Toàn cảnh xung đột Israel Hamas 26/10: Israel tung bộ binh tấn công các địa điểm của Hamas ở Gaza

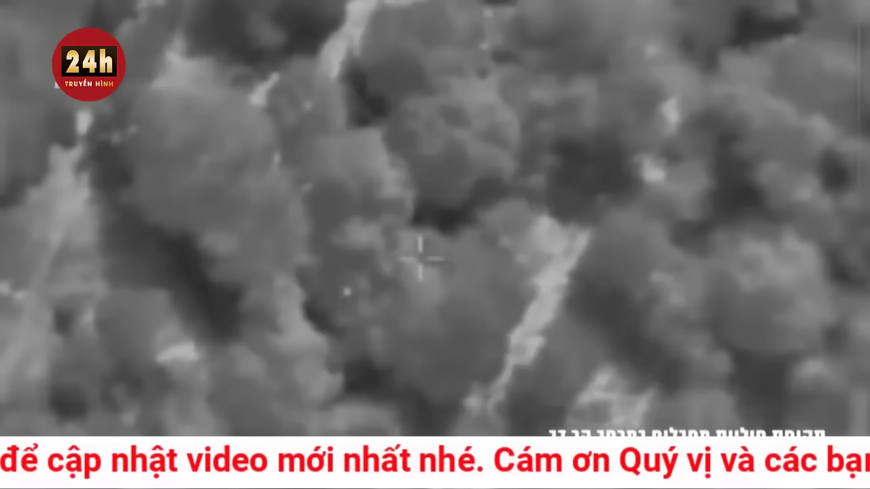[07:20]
Về phần mình, lực lượng phòng vệ Israel thông báo đã tiến hành hàng loạt cuộc không kích bằng máy
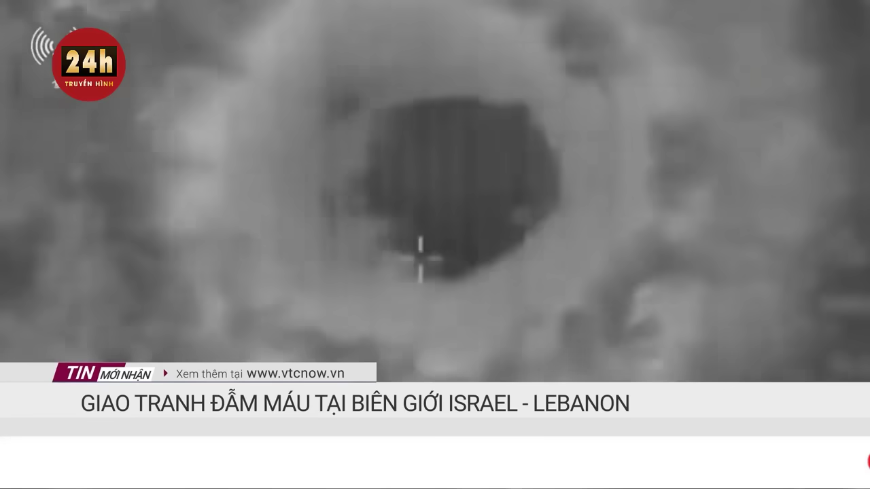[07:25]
bay không người lái và pháo kích vào nhiều mục tiêu khác nhau của Hekbollah ở miền nam Liban. Trong ngày 24 và 25 tháng 10, cuộc tấn công mới nhất được tiến hành vào chiều ngày 25 tháng 10 nhằm vào một số vị trí